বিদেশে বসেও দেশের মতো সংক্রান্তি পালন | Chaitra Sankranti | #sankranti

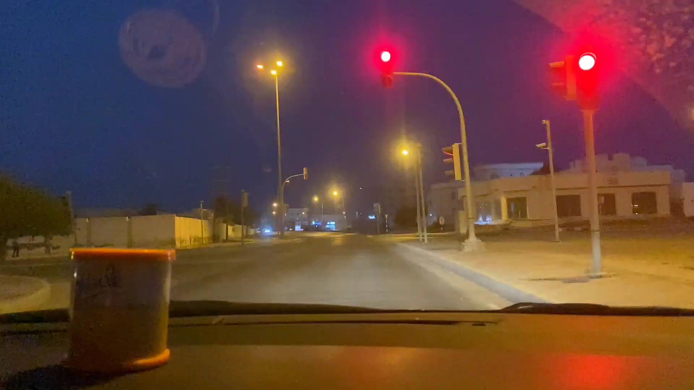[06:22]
চল এইদিকে সিগন্যালে দাঁড়িয়ে আছি আশেপাশে কেউ নেই তাও দাঁড়িয়ে আছি